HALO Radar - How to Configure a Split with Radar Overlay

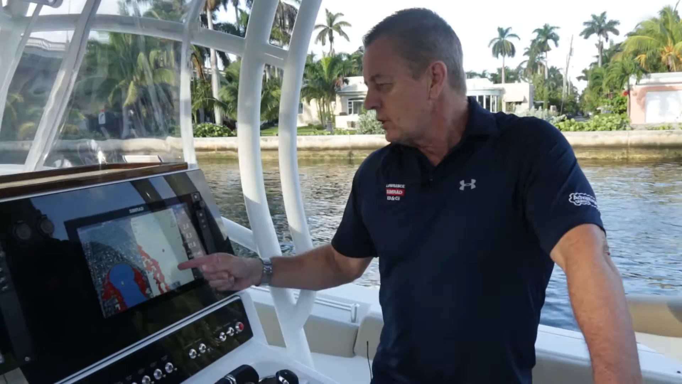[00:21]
You know, looking at this screenshot, you can see we have a lot going on, a lot of cool stuff. So I thought what I'll do is I'll go through a step-by-step process of how to configure this screen.
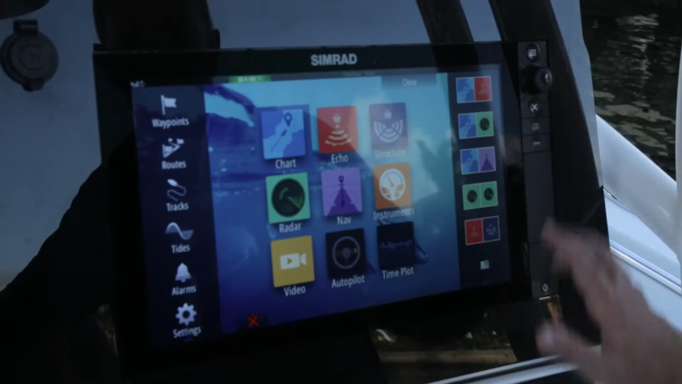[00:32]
So we're on the home page now and I'm going to select a blank palette here to begin the process of building the page.
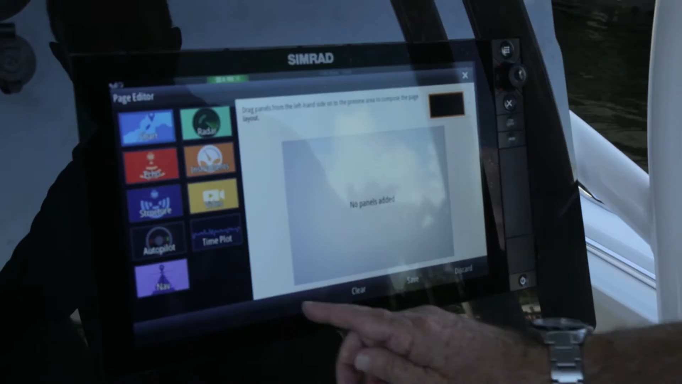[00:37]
So I'll drag in chart and I'll drag in radar. I'll save that. Now we have split screen, radar and chart.
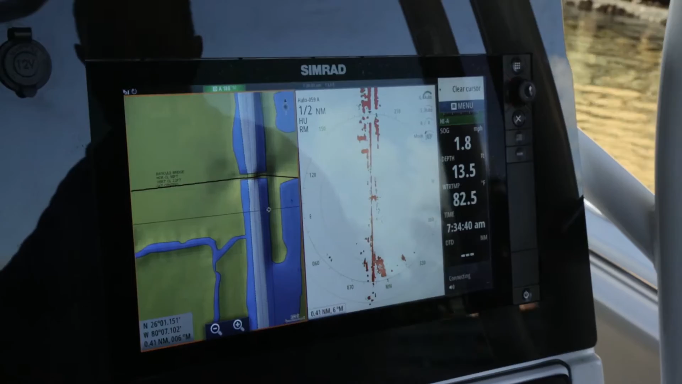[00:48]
On this side, I want to put it into 3D mode. And then I'll also, under view, we'll put some photo overlay. That's satellite overlay with the buildings, make it look nice and cool.
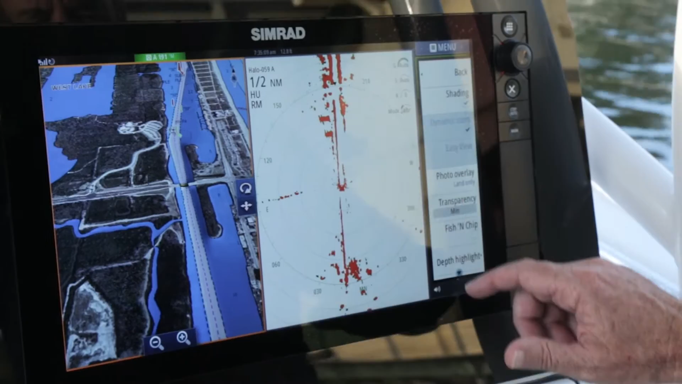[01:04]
And then on top of that, we shall go
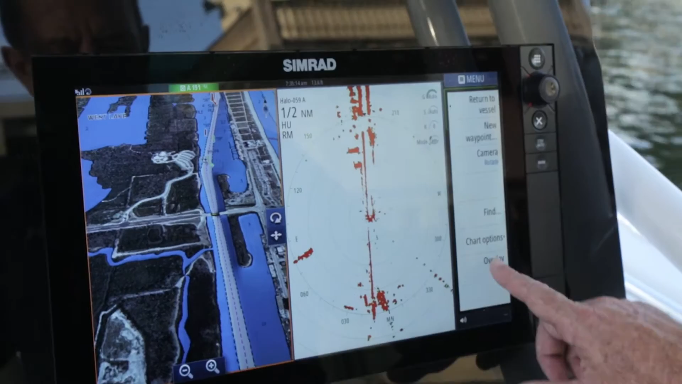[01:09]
to overlay and overlay the radar on the chart.
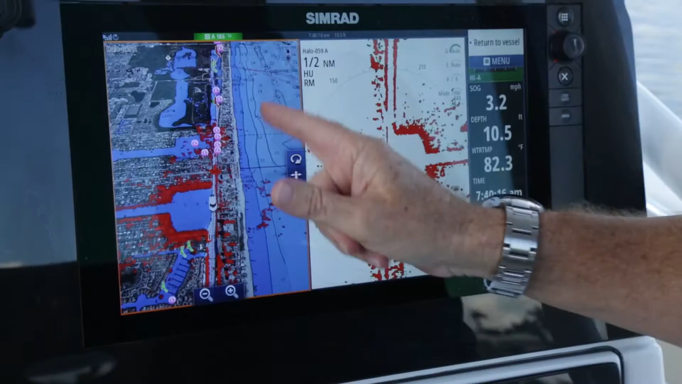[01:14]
Now what you're looking at here is we're in 3D mode with satellite overlay and radar overlay over the land mass.
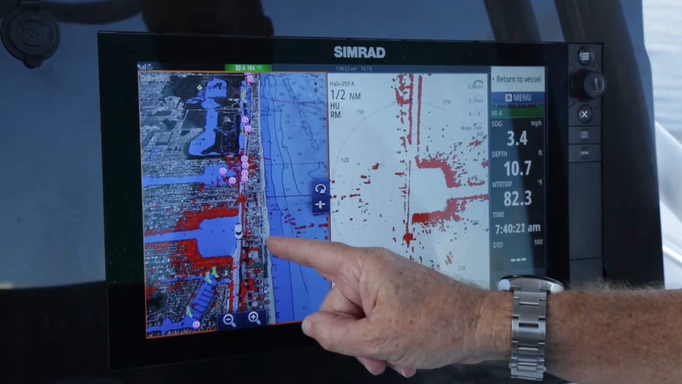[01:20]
And on the starboard side screen,
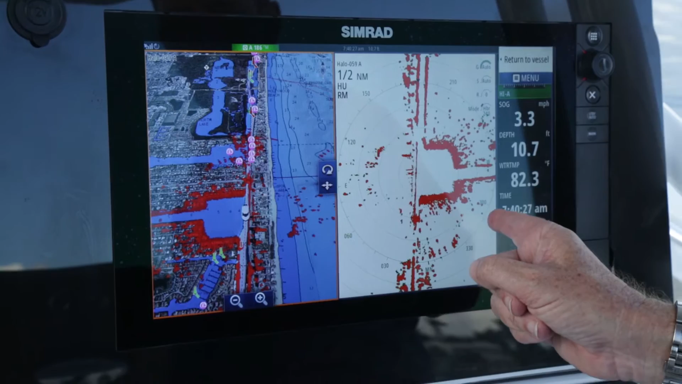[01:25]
we have a half-mile range and we're in harbour mode and extreme detail in the harbour.